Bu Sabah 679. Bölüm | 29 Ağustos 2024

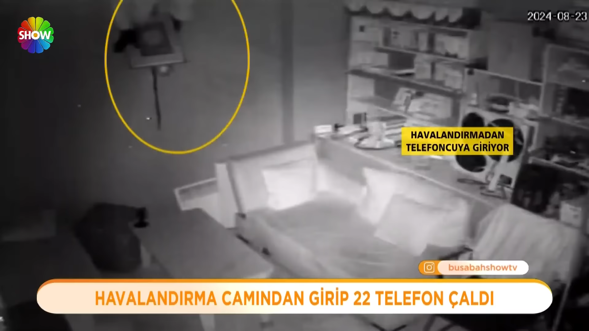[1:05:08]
Örümcek adam misali havalandırma camından içeri daldı.
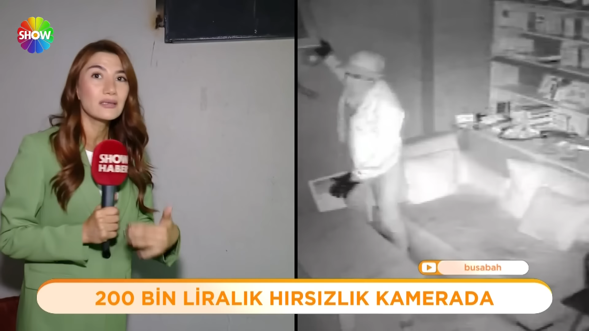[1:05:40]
Önce çantasını yere attı, daha sonra o çantasına telefonları koymak için işe koyuldu.
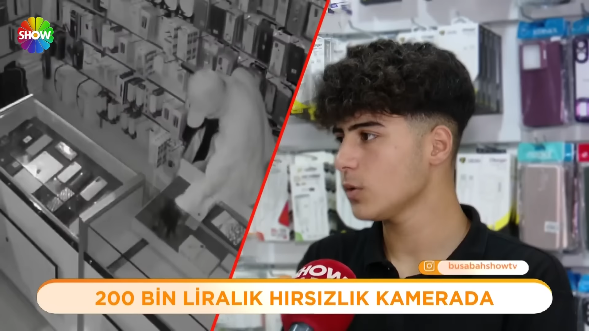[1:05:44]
Yani şaşırdık, önlemimizi aldık. Biz zaten o kilidi en başından taktıracaktık ama unutuyorduk. Böyle bir şey beklemiyorduk yani. Yaklaşık 3,5 dakikasınız aldı. Açtığı çekmecelerde bulduğu beğendiği telefonları tek tek çantasına attı.
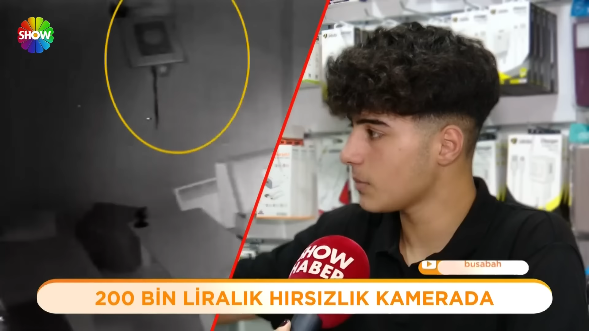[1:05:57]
Pencere aşağı düştüğü gibi alarm çalmaya başlıyor.
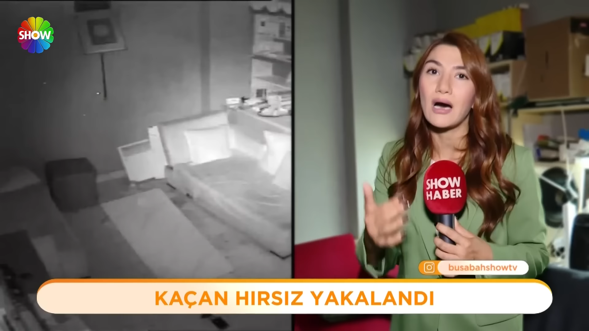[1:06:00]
Alarm da çaldığı için panikledi. Bu masanın üzerine çıktı. Panikle hareket ettiği için düşmek üzereydi. Son anda düşmekten kurtuldu ve girdiği bu pencereden çıktı.
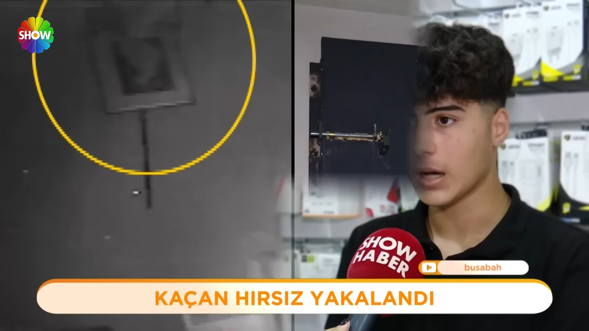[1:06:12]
Hayat takılıyor tabii orada. Hani dengesini kaybediyor. Kaçan hırsız kısa sürede yakalandı.
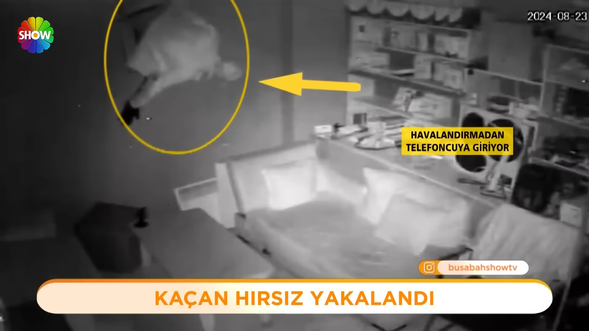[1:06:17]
10 ayrı suç kaydı olduğu anlaşılan zanlı tutuklanıp cezaevine yollandı. Vay vay vay. Yani geldiği ve yaptığı süre boyunca ki soğukkanlılığı eyvahlar olsun dedirtiyor.
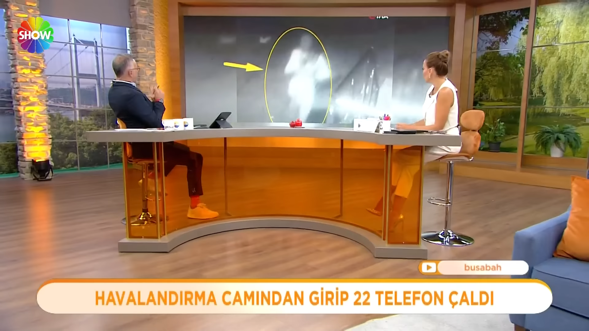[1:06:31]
Alarm ama tabii ki ciddi caydırıcı bir özelliği olan bir durum.
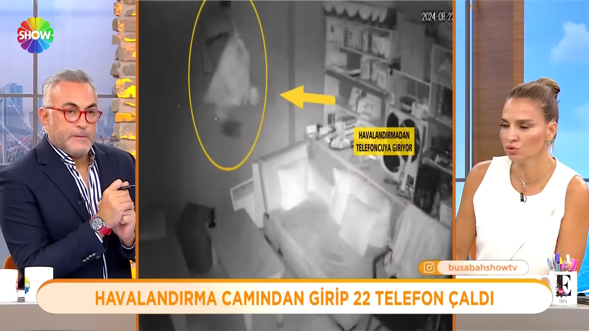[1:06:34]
Neden 3-4 dakika sonra girdi devre alarm acaba? Girer girmez niye hareketi sensörü hissettiği anda niye olmadı? Onu soruyorum ben hemen. Biz şimdi tabii aydınlatılmış kamerayı da izliyorum bu taraftan.